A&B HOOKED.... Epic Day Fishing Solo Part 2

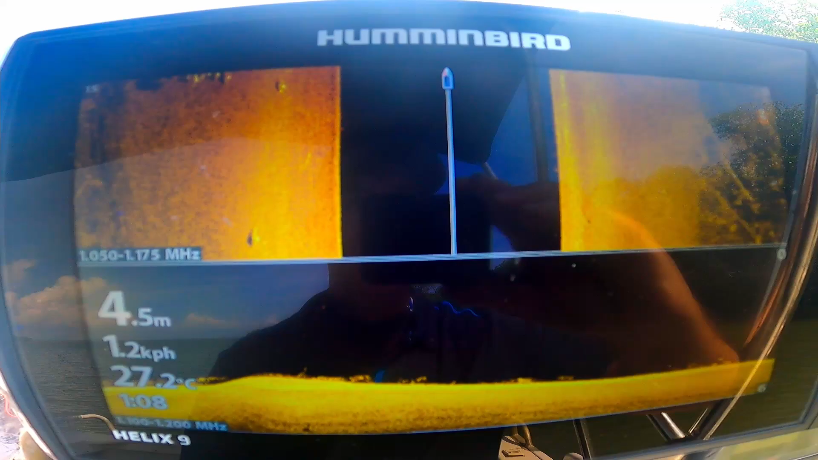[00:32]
On screen: depth 4.5 m, water 27.2°C
our guys nice school of bar some nice ones in there too so some really nice ones
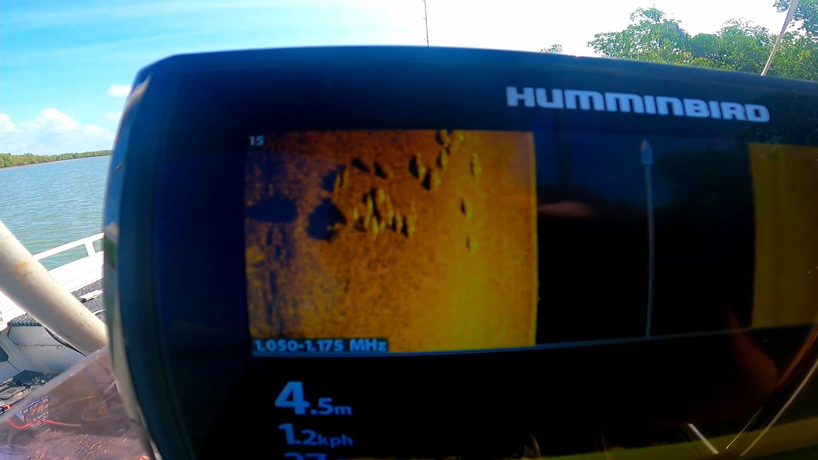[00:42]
On screen: depth 4.5 m
sure to come back and have a go at these guys without
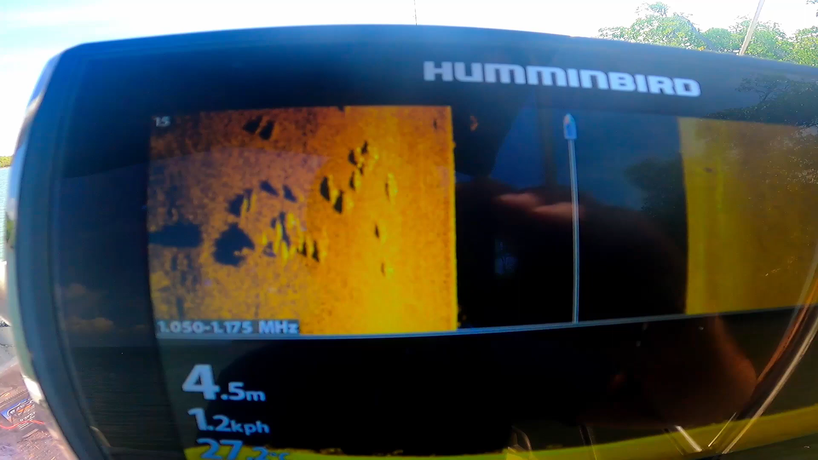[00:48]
On screen: depth 4.5 m, speed 1.2 km/h
a doubt so don't worry there's more to
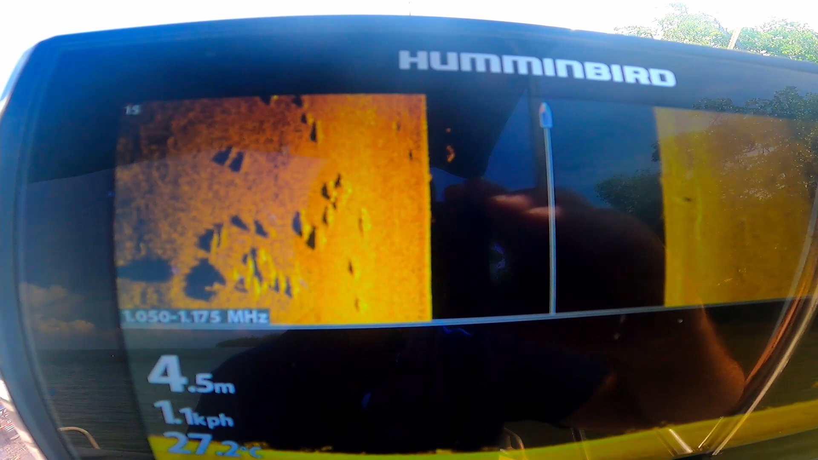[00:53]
On screen: depth 4.5 m
come up a bit further and there's more got a lot of barra here before there's another nice
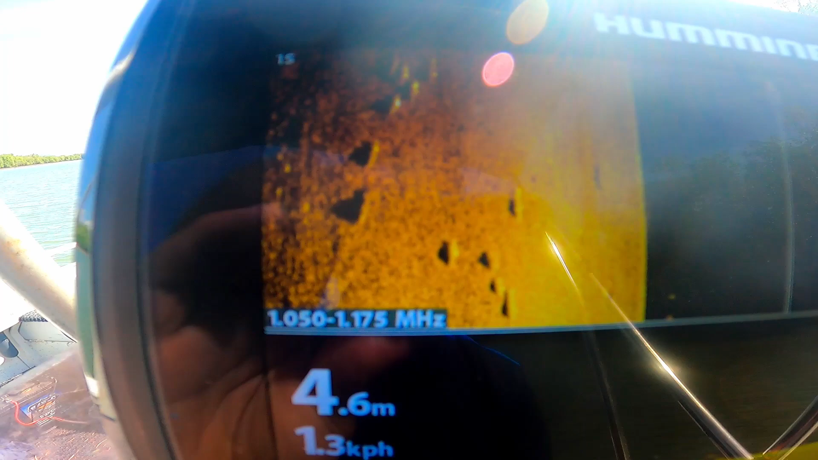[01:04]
On screen: depth 4.6 m, speed 1.3 km/h
school of them a couple of bigger girls there even some down the bottom hit these guys shortly
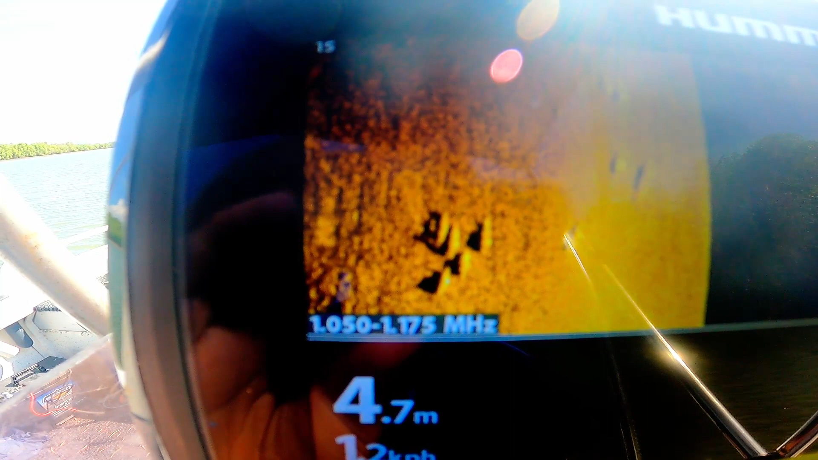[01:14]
On screen: depth 4.7 m
hopefully they are on the bottom but hoping you get a vibe in front of them and get them going